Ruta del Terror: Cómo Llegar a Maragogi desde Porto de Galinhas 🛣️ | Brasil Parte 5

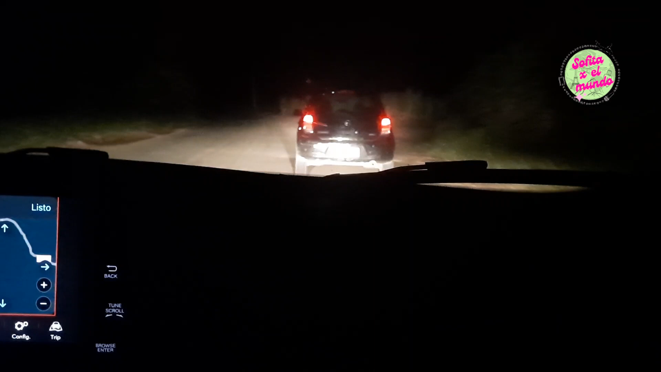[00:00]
La ruta hacia Portogolín a Maragoyí es horrible Estamos yendo atrás de un auto por suerte Recién Recién, pero era todo oscuro No hay nada, miren Y está toda posteada,
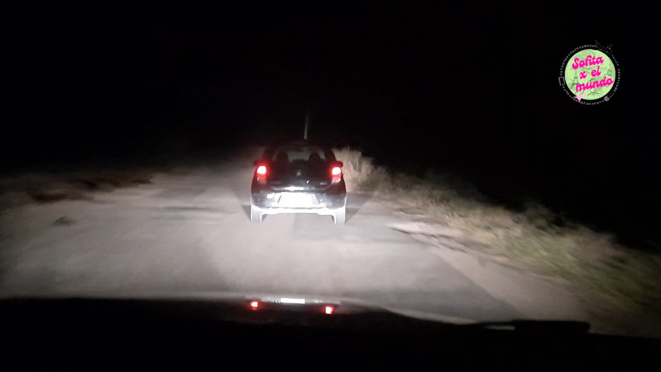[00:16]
es real lo que dicen La verdad que es muy fea Llena de pozos Llena de pozos Ahí lo pasamos
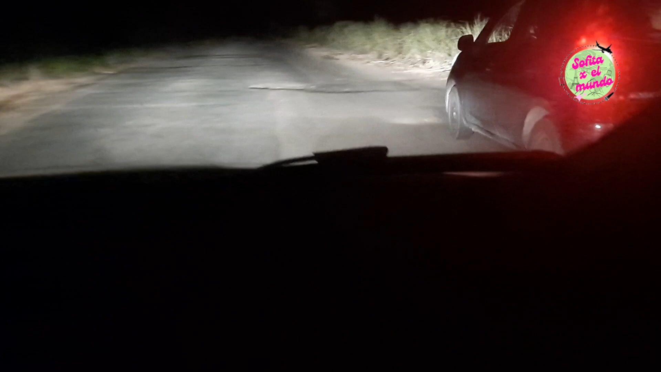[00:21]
Miren ahí hay otro pozo Así está toda Vamos a ver
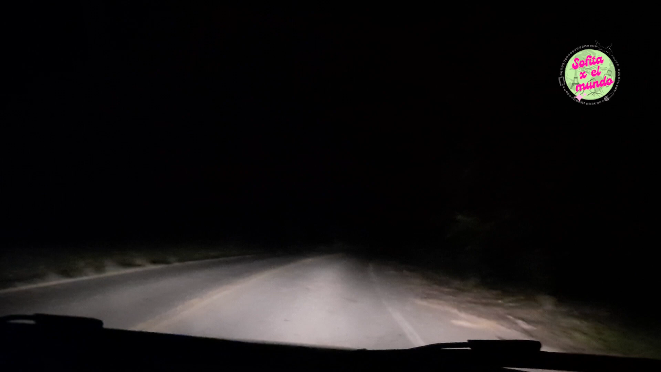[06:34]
De los que sean 37 km de esta Vienen por lo menos Vienen por lo menos autos De frente Y también atrás Tenemos Así que no estamos solos En la ruta Pero bueno No hay nada Y acá por lo menos No hay tantos pozos Directamente Hasta ahora No vimos ninguno O uno o dos Pero bueno Es una boca de lobos No hay nada No hay nada No hay nada Maragoshi Lindo destino
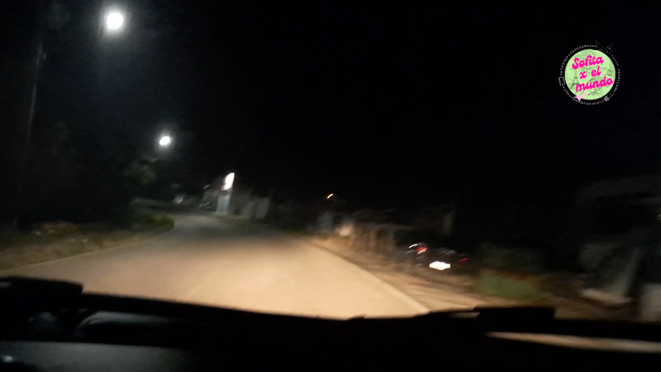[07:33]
Eso sí Este es el segundo pueblito Que nos encontramos Y las calles Son en subida También Está bastante iluminado Uy lo maduchis
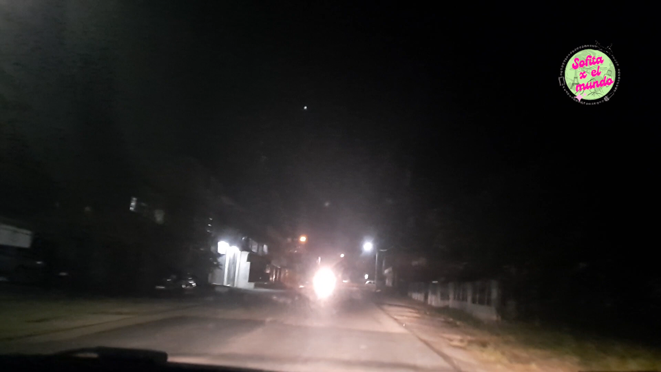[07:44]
Hay una leve Curpita para la derecha Esto todo es en subida Chicos Su vida Llegamos a otro pueblito No sé el nombre
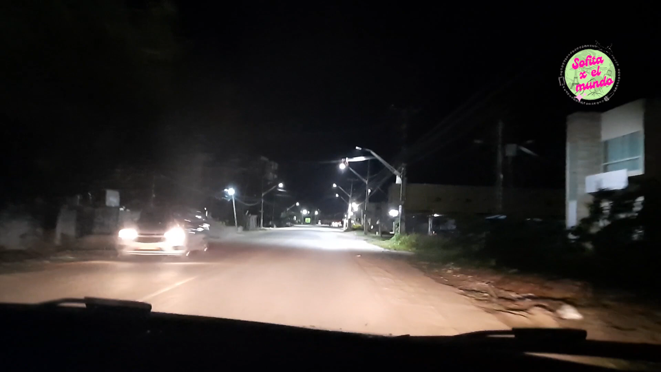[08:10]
Pero está bastante iluminado San José y Coronado San José y Coronado Está bastante bien iluminado Estamos más cerca A casi 13 kilómetros De Maragoshi Así que Este pueblito está cerca
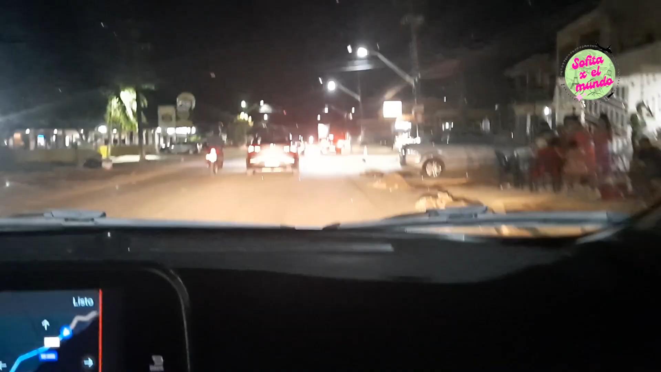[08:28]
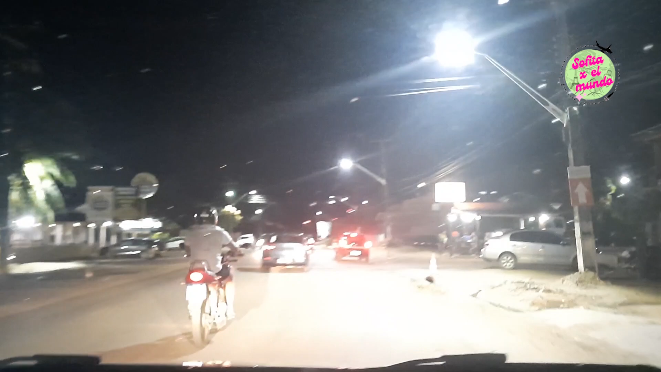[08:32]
Estamos entrando Ya en zona de Maragoshi Seguimos por la misma ruta Desde hoy
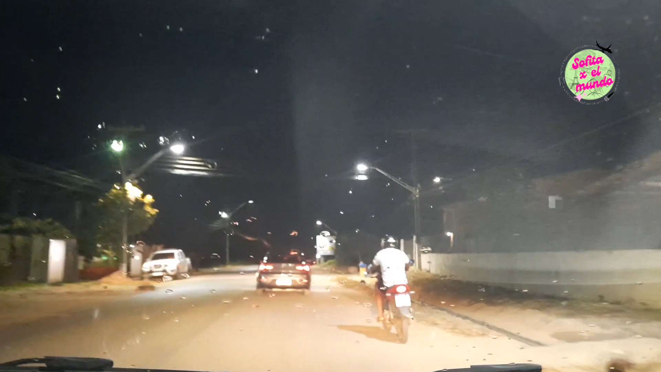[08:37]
Creo que se están cayendo unas gotitas Está lloviznando Hoy también lloviznó Así que bueno Ya es la segunda vez que llovizna